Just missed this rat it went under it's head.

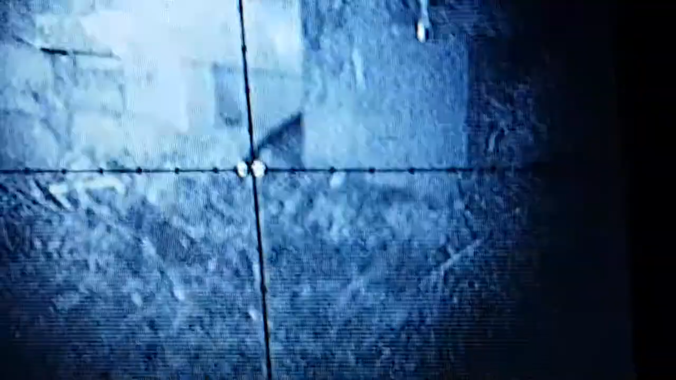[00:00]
Yeah. Oh, man. I could have had it before somewhere. There he is.